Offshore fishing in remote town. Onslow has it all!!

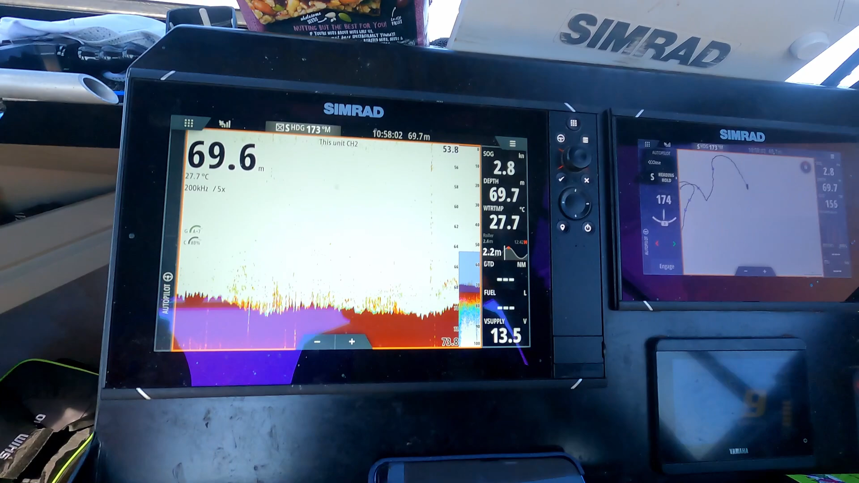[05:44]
On screen: water 27.7°C
Let's chuck the electric down in 60 metres or 70 metres, and see how we go.
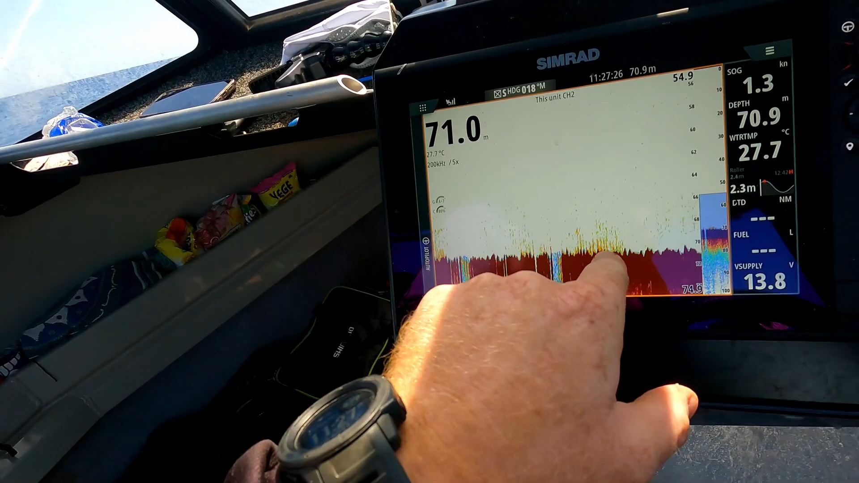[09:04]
On screen: water 27.7°C, speed 1.3 kn
Still got plenty of fish on the sounder, but they're just not playing the games. We're going to move off, see if we can find our own little honey hole, see if we can find some more fish.
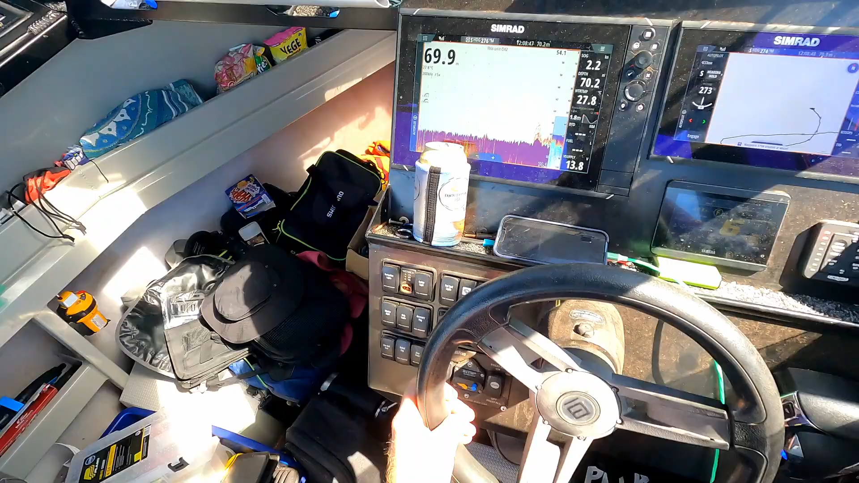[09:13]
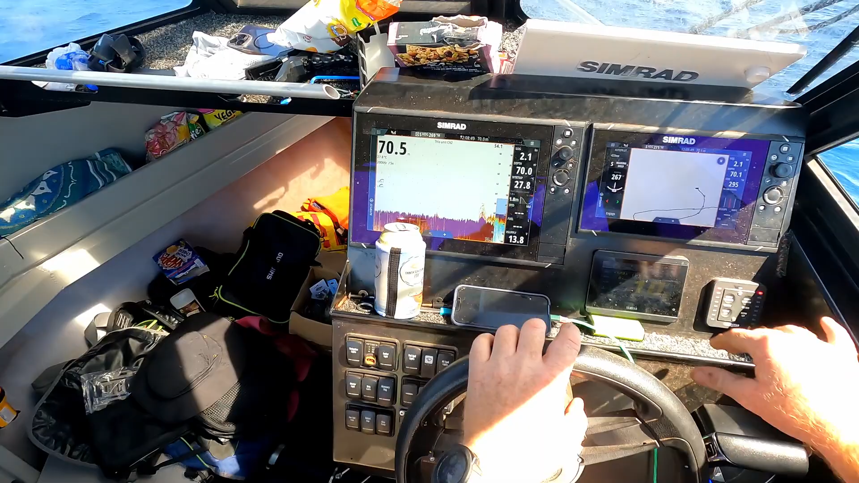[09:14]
Simrad's coming through with the goods. We just come past that little spot there. Come around and oh, we got some fish. 70 meters of water. We're going to be hanging on. Let's do it.